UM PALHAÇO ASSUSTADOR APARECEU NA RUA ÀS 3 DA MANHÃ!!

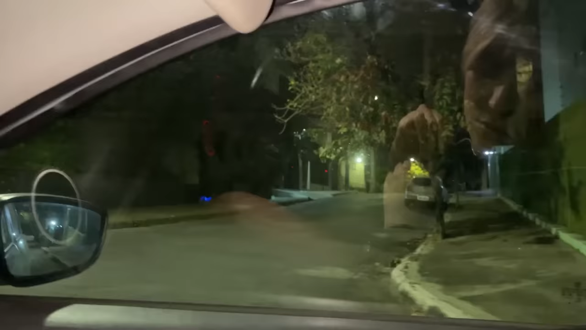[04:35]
Olha isso Todos os ângulos Esse lugar é bizarro É amor Muito Olha isso Um portão Um portão do nada O que que tem lá?
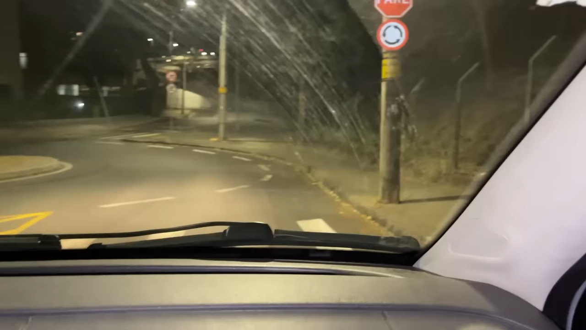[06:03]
Isso Tá ele tem que ter saído aqui Não sei meu bem Ele tava descendo Ele tinha que ter saído aqui Véi Que detalhe Pegou ele no meu vídeo Mostra aí Vê se ele tá por aí Véi